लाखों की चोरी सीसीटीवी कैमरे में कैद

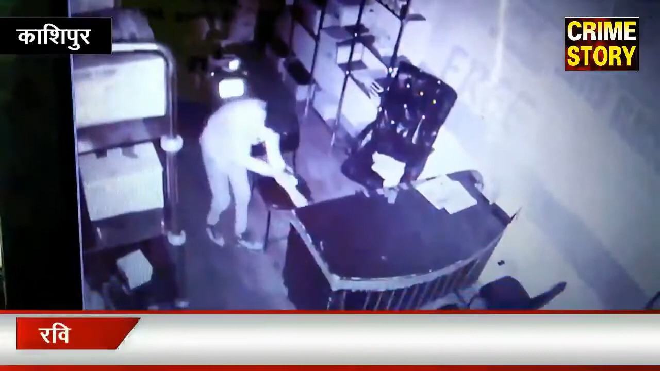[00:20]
میں چور پیچھے کے راستے سے دکان میں داخل ہوتا ہوا ساپ دکھایا جا رہا ہے جب چور کی نظر سی سی ٹی وی کیمرے پر پڑی تک تک اس کی ساری واردات سی سی ٹی وی میں قید ہو چکی تھی جس کے بعد چور نے ترنت سی سی ٹی وی کیمرے کے تار کٹ دیئے